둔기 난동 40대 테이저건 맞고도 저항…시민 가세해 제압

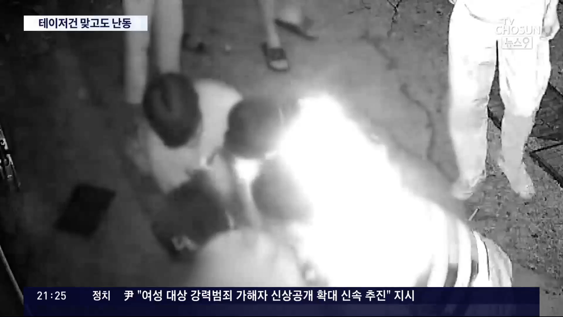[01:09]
주위에 있던 시민 3명이 달려와 힘을 보탠 뒤에야 A씨를 제압할 수 있었습니다.